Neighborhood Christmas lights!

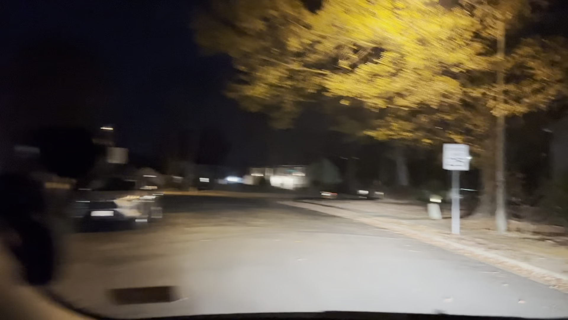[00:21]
my gosh guys they literally it looks like they just went ahead and put lights in every single part of
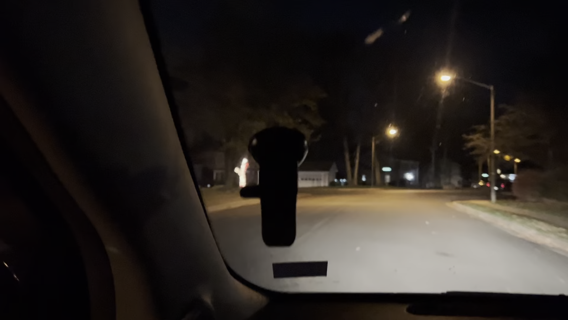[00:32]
the front house like the front of the house look at that one oh
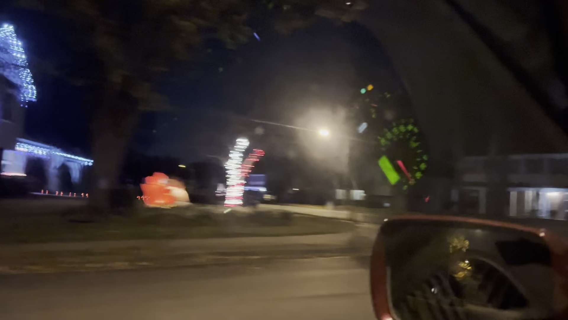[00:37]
i'm coming girl i know which one you like look at this oh my goodness
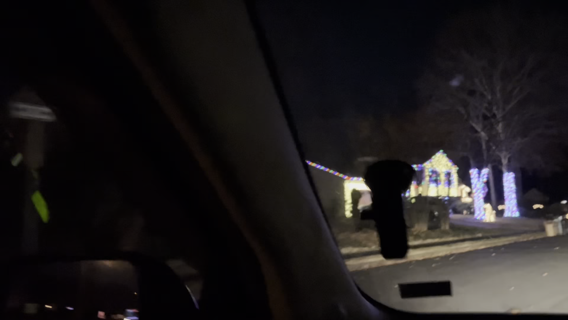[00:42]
now this right here this is where it's at lily look at that whoa that is nice
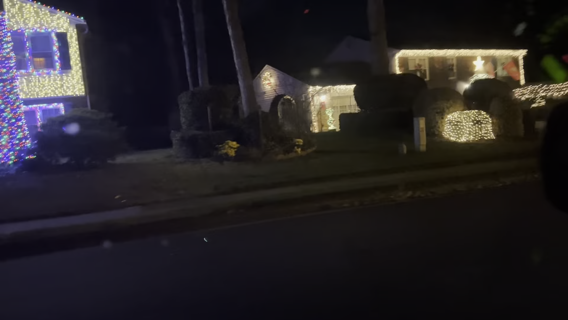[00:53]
look at the neighbor's house i want
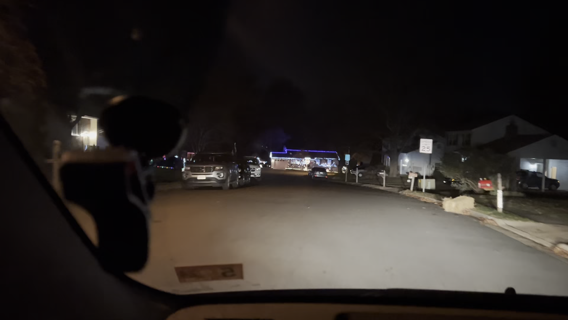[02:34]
but we can pull over right here see whoa these have more lights
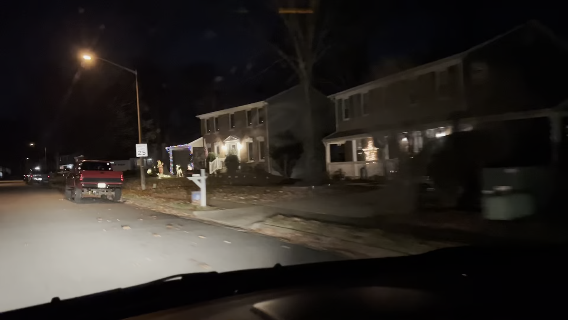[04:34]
oh it's look at that house you can see look at this